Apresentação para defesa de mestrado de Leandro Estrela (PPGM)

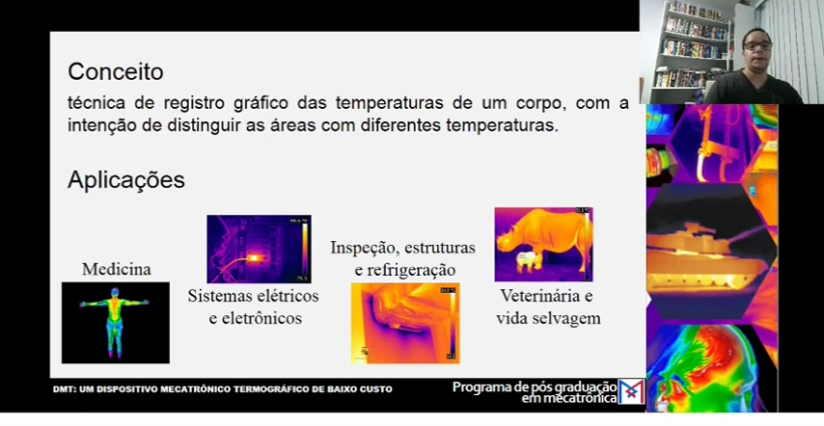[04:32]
E, no caso, na medicina veterinária e vida selvagem, no caso, na veterinária e vida selvagem, seria ligado às patologias relacionadas aos animais e características relacionadas ao cultivo desses animais em campo, certo? E a vida selvagem, ele é aplicado de uma forma geral. No caso, a problemática em se utilizar tecnologia como uma fonte de conhecimento científico está atrelada ao custo de seus equipamentos. Por exemplo, o equipamento mais básico da empresa FLI, que é o FLI One Pro, que ele é acoplado num dispositivo, no smartphone, no celular, ele possui um custo relativamente elevado,
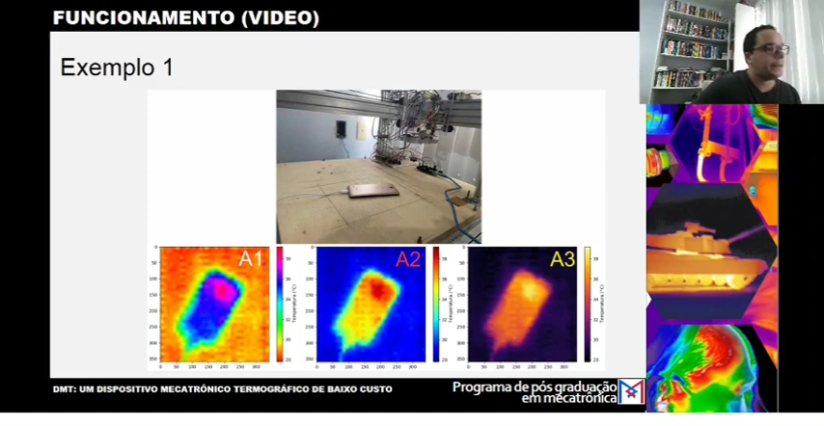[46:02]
Ele fez leituras que variam em torno de 28 a 39 graus, nos três mapas de cores que existem na interface. O segundo foi a leitura de um tablet, que também seria um dispositivo de pequeno porte, onde as leituras variavam entre 27 e 30 e 8,5,
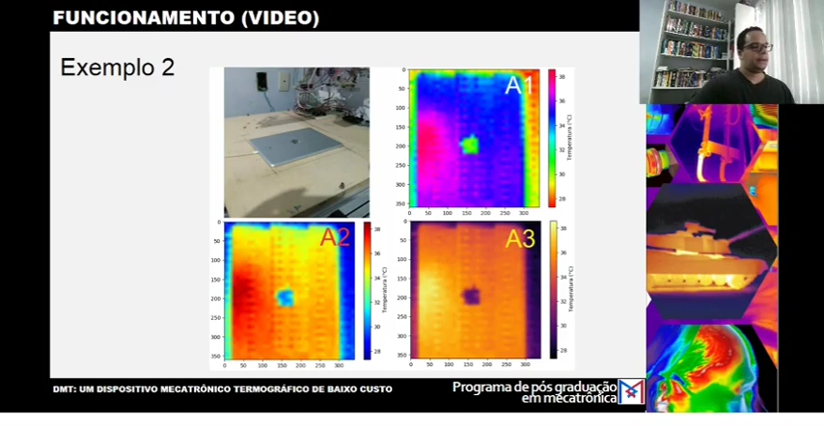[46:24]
nos três mapas de cores informados também pela interface. E o terceiro foi uma plataforma Arduino,